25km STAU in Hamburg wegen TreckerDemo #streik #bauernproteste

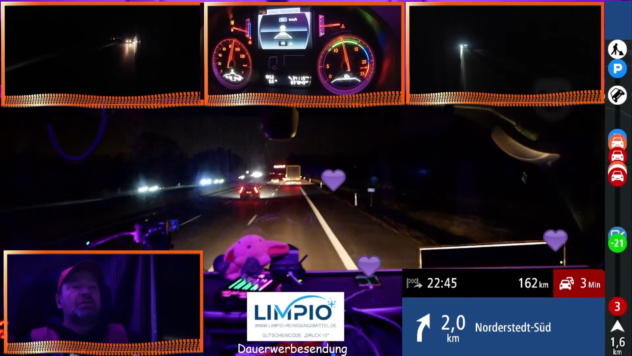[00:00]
Google Maps will mich in zwei Kilometer rausschmeißen, aber hier Richtung Flughafen. Ja, ja, hier, äh, mein Navi will mich auch rausschmeißen hier Richtung Flughafen. Was machen wir durch die Stadt? Was geht's? Ich weiß nicht, ich fahr einfach Alex hinterher.
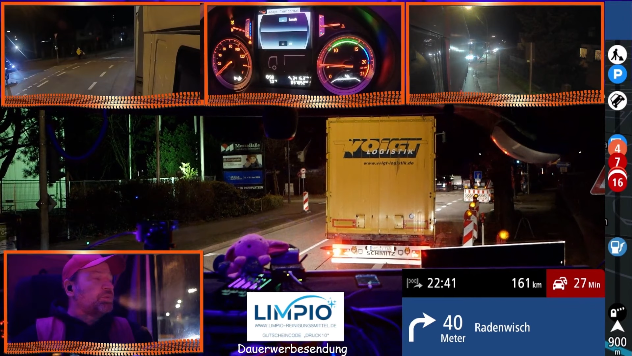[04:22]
Wie hier steht das? Wir können reichseln, aber das geht doch gar nicht, was? Guck mal rein, ob das passt. Nee, das passt nicht. Ja, die Umleitung ist aber für 7,5 Tonnen gesperrt.
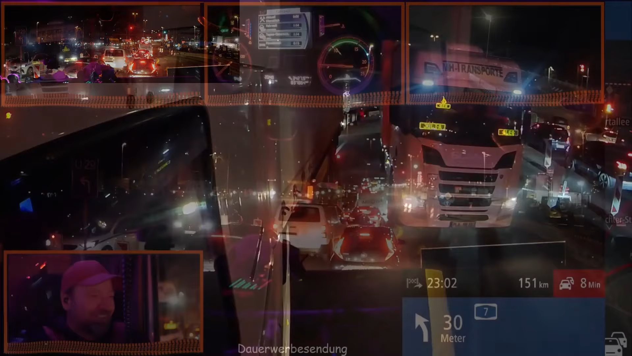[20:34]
guck mal da steht da da alex macht erstmal hamburg zu damit wir vorbeikommen junge jorge jorge jorge genau hafencam warte mal seht ihr seht ihr das hafencam was da los ist seht ihr das
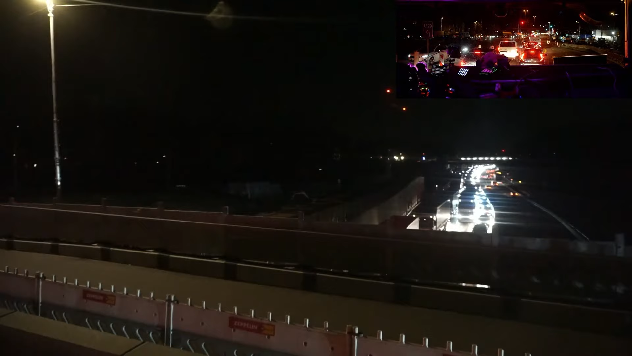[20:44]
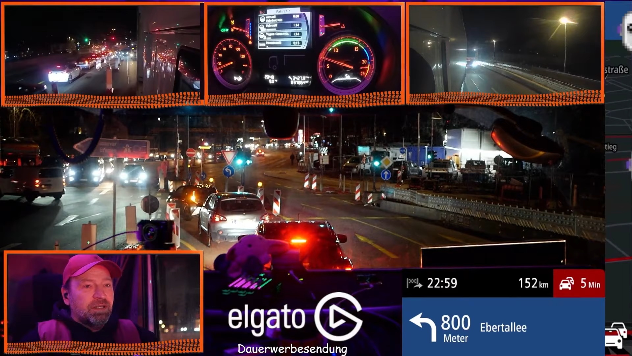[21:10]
ja tik tok wird dir der arsch rasiert ja ja safe ok jetzt kommen wir nicht weiter weil ampelrot da seht ihr das auf die autobahn wollen wir